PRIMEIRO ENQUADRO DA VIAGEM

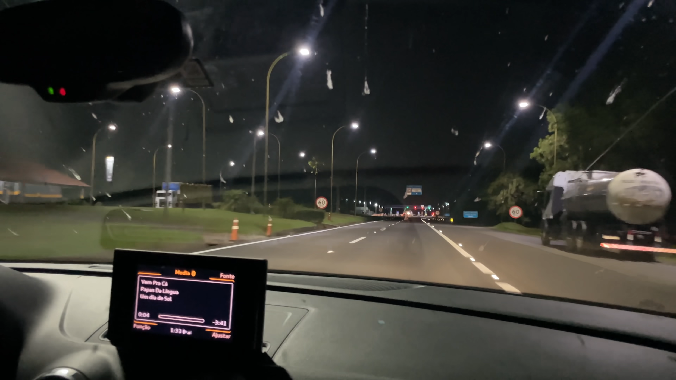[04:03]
Já já nós vamos pegar Castelo Branco. Mas tudo isso tem o seu valor, né, galera? Olha o pedágio chegando aí.
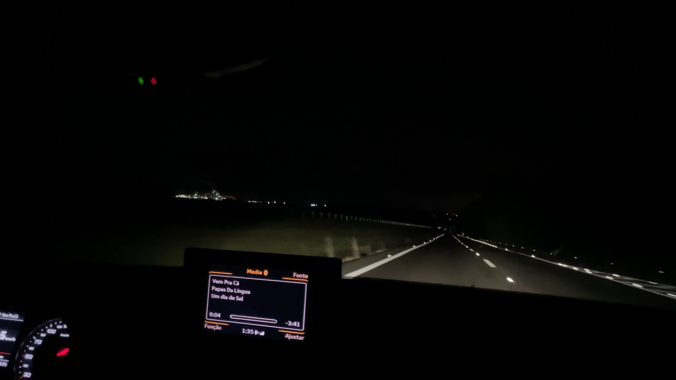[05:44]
Vazia, um deserto, só é nós aqui. E assim, a gente não oferece tanto risco também aos terceiros. Aí, ó. Ó o desembalando de novo, ó.
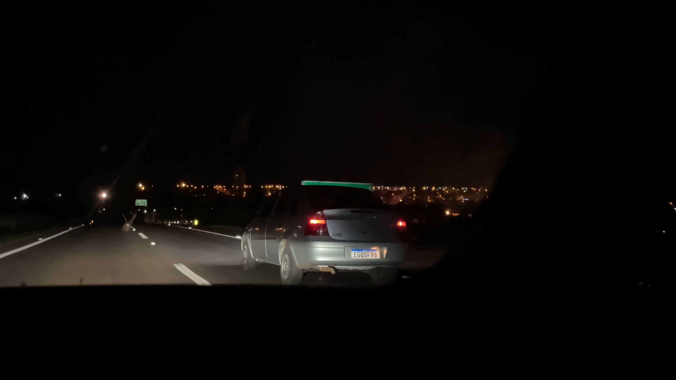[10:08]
E anda, hein, galera, esses 1.4 Econoflex. Olha que velocidade que nós estamos.